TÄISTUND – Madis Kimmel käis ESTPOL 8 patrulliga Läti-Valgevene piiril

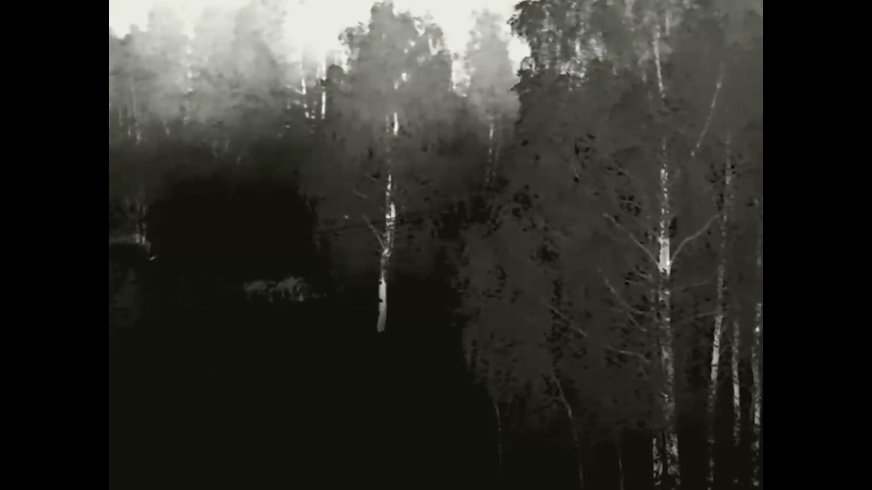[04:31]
Lähme koos siis. Oota, tasa. Oota, üks jookseb, oota. Ma näen teda. Juhata meid. Ta vaatab siia poole.
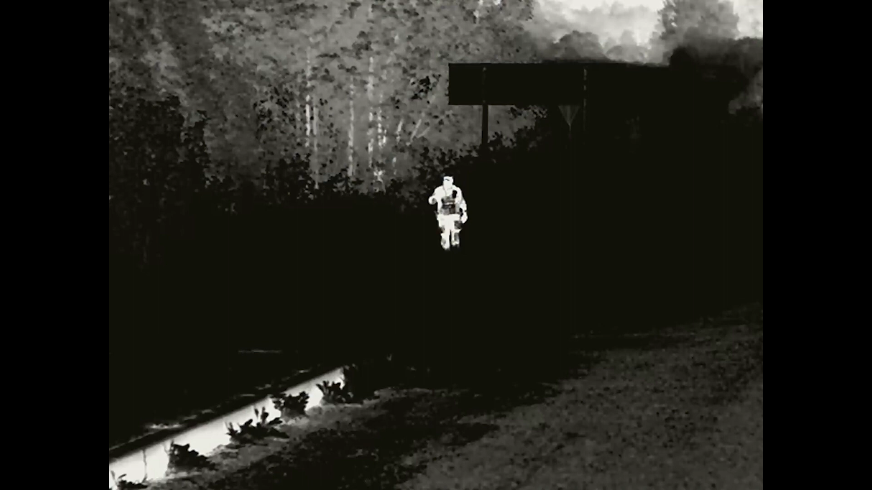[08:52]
Droon on. Aga maandub ära enne. Jalgsipatrull naaseb. Aga mis siis on? Need said kuhugi metsa lehku või?